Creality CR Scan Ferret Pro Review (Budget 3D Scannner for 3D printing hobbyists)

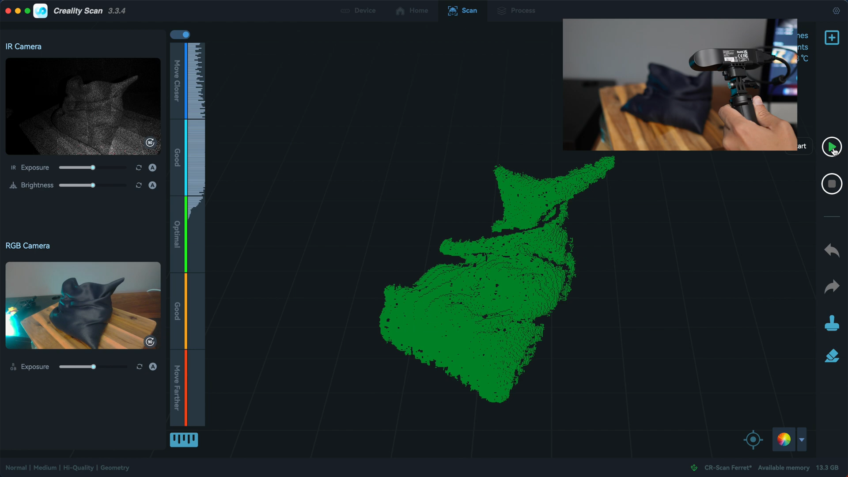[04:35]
Move the scanner up and down slowly while rotating the lazy susan.
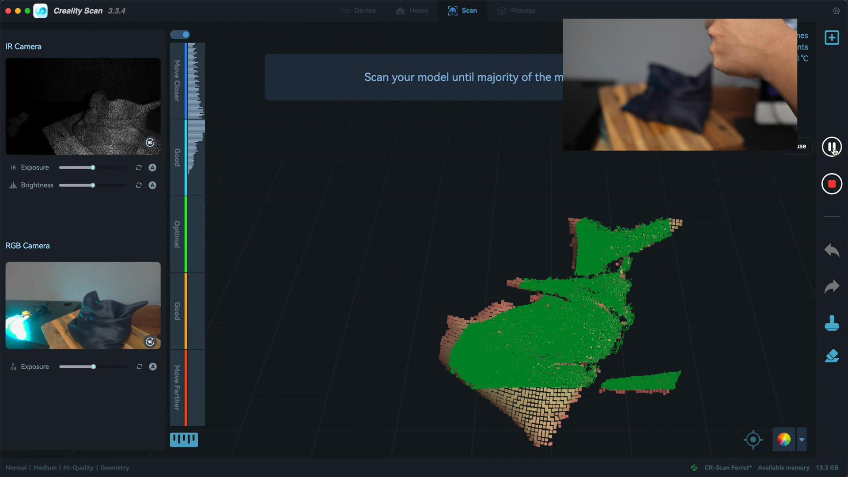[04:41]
Of course you want to make sure that the model is always in the middle of the frame and the focal length indicator to be anywhere between optimal and good. What you always want to aim is the green color of the scan in the preview window.
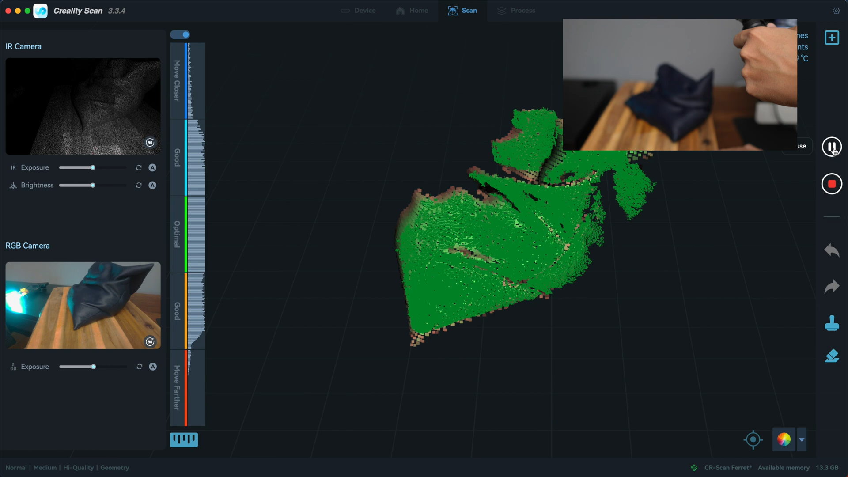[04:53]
Once that's done, click the stop button and do some cleanup.
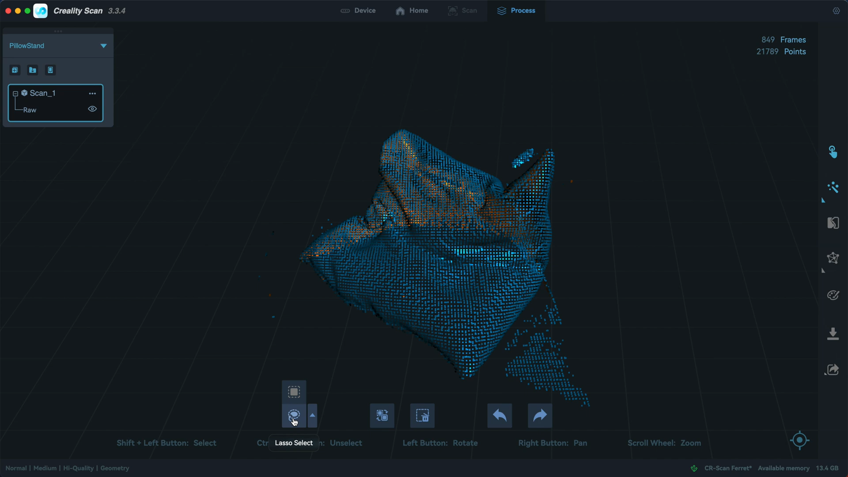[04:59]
In the mesh setting,